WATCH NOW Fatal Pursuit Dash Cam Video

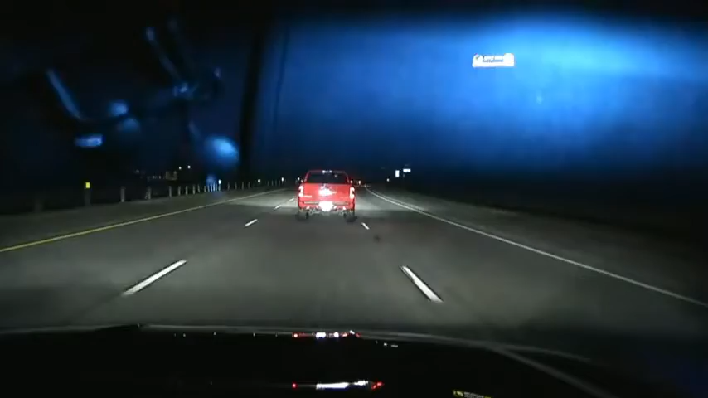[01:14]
Be a red Dodge Ram pickup.
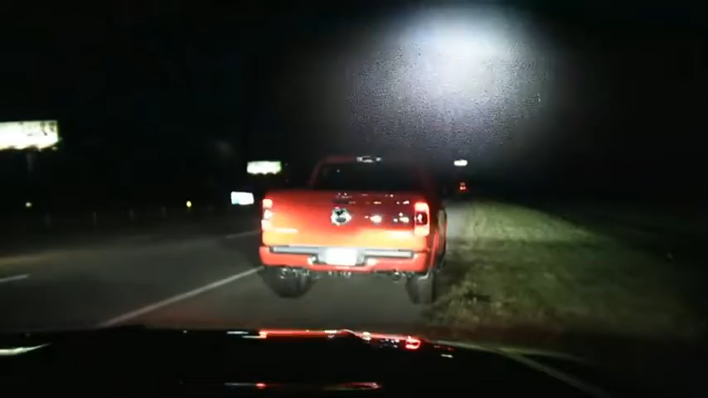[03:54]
Okay. I'm Sergeant Renfro with the Sheriff's Office. Yes, sir. The reason why I'm stopping you, you was in a 60 mile an hour speed zone up back here. Yes, yeah, that's the reason I'm stopping you. Yeah. Yeah. You were around 80 mile an hour there. It took me a minute to catch up to you. What you traveling so fast for? I'm trying to get home. I ain't going to lie. Where y'all headed? Well, we coming back from Georgia. What part of Georgia? Atlanta, I think. ATL. Okay. I got you. Yeah, ATL, that's Atlanta.